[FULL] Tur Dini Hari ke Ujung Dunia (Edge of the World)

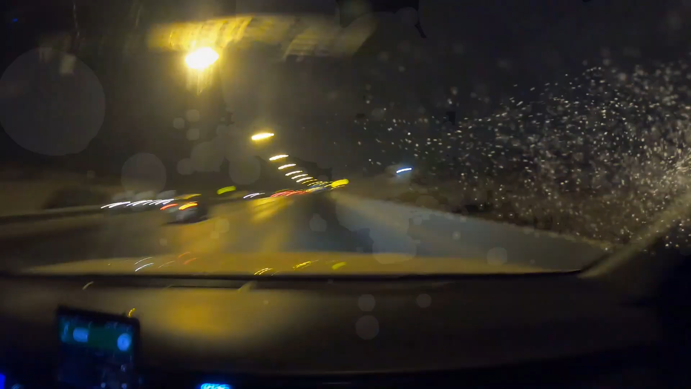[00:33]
Coba kita lihat di belakang, siapa yang tidur.
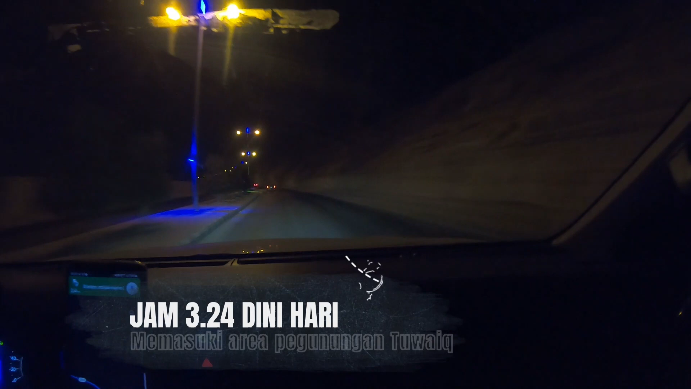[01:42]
ada gua jabal Tuwaiq. Tuwaiq. Yani jabal Tuwaiq huwa kabir jabal. Kabir mustamiran. Aywa. Kam man shafa taqriban kilometer.
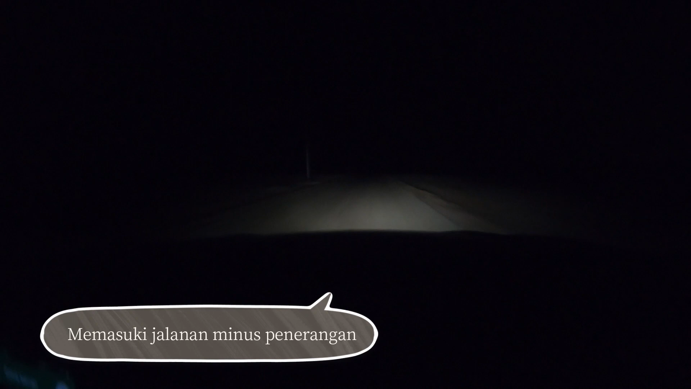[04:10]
Tanpa lampu. Oh, ternyata ada masih ada penduduk sebelah sana.
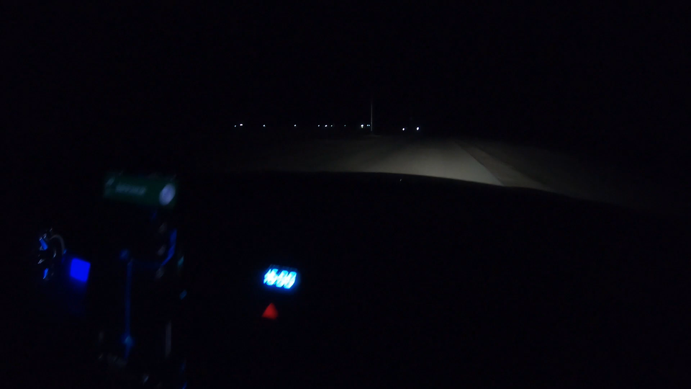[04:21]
Cara peta sih masih lurus, terus belok kanan, kemudian jalan aja 23 km.
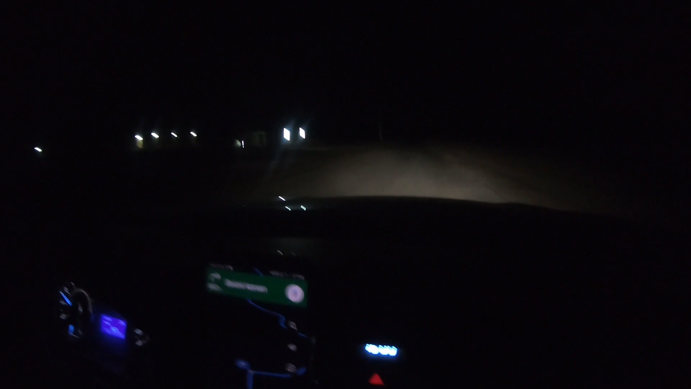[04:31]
Perumahan kita ada yang tinggal di sini. Belok kanan.